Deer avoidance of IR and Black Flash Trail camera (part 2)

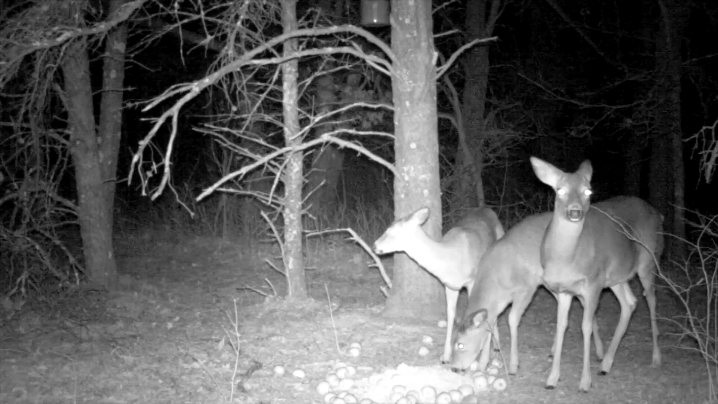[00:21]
as you can see when the camera comes on this doe clearly sees something and she is a little bit fidgety about it she's not real nervous but she clearly sees something we know that deer do not see red well at all and so she's not seeing the color red apparently but she is apparently seeing some light or something coming from the camera and once again this is on a two minute delay two minutes later the camera comes back on starts videoing and the light gets their attention both of the two adult those in this
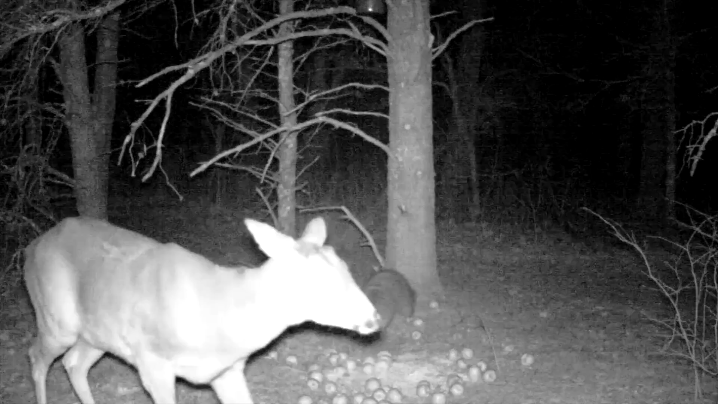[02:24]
does in the at the feeder and when this raccoon walks up they're more paying more attention to the raccoon than they actually are to the camera there there's no reaction to the camera whatsoever but apparently they don't like the raccoon at the bait